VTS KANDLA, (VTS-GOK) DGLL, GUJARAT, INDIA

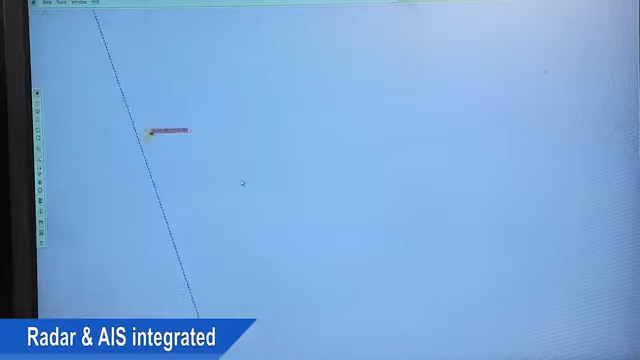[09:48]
Radar and AIS integrated targets are received at each VTS consoles.
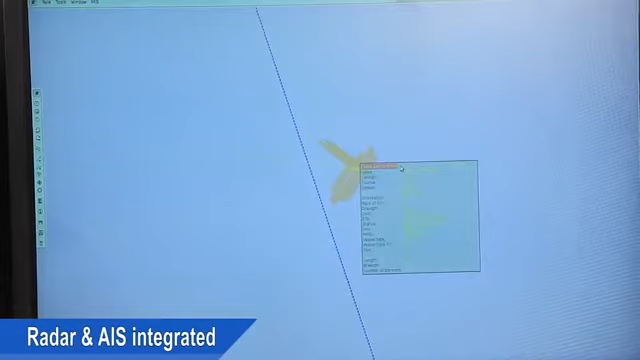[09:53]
Thereby, the operator can attain the accurate position, course, speed, draft, IMO number, call sign,
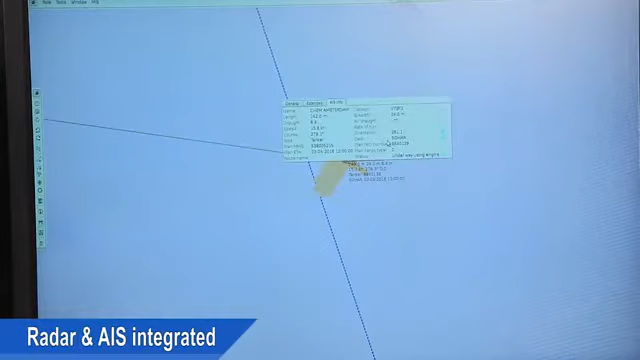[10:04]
MMSI code and other information of particular vessel.